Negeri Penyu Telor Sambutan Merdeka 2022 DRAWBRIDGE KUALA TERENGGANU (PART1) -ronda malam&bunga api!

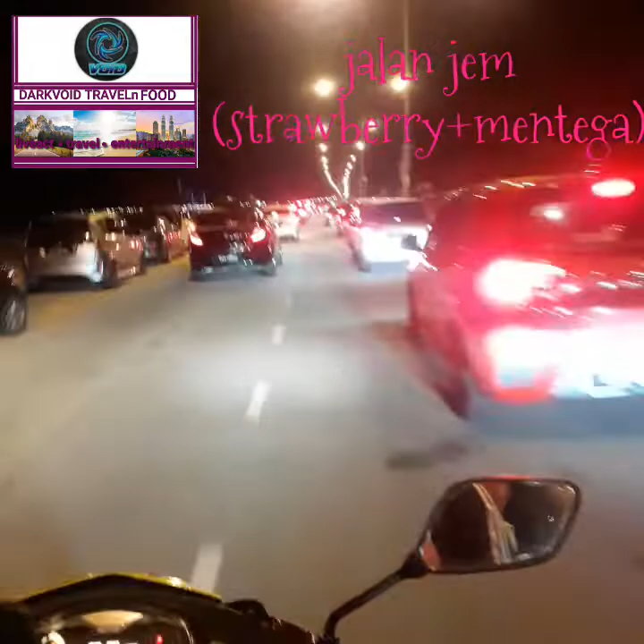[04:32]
Lampu-lampu dan drawbridge sudah mula terlihat, yaitu itu dia guys. Ini dia perlihatannya drawbridge kalau dari
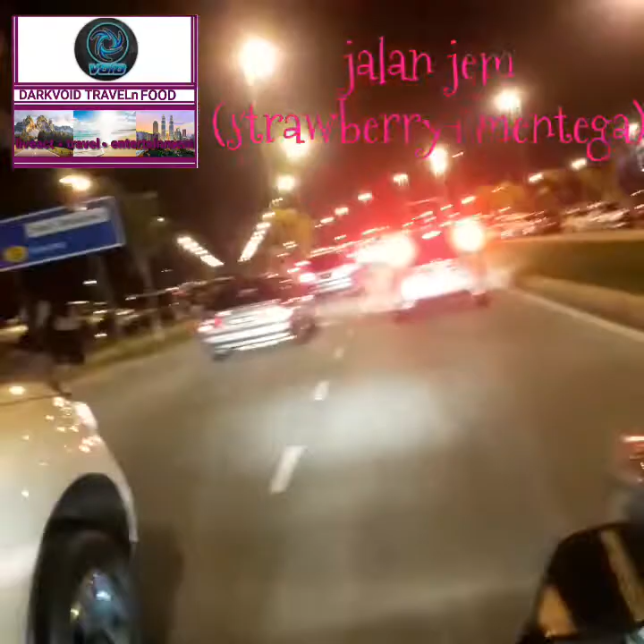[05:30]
lagi teruk guys, sebab jalannya boleh jadi lingkup.